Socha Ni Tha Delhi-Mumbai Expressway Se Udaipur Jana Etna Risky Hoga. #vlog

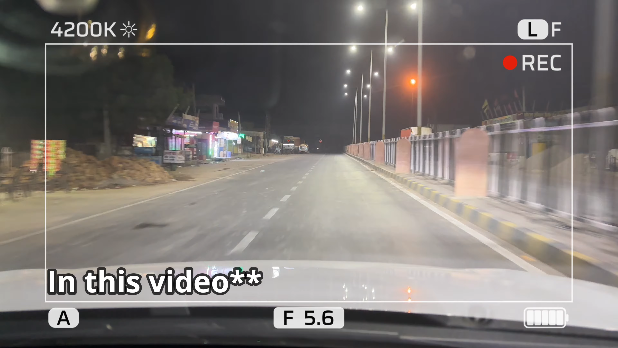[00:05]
सुंसान था अलाकि मालो गाड़ी खरा हुआ जाये तो कुछ भी साधन कुछ नहीं बहुत
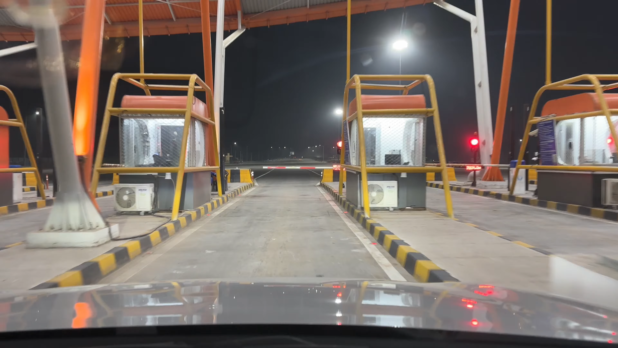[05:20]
कि दिली मुंबे एक्स्प्रेस दुपिम लोग आ गया थे उसके बाद यहां पर टोल भी देदी है तोल देखेंगे महां पर चार्ज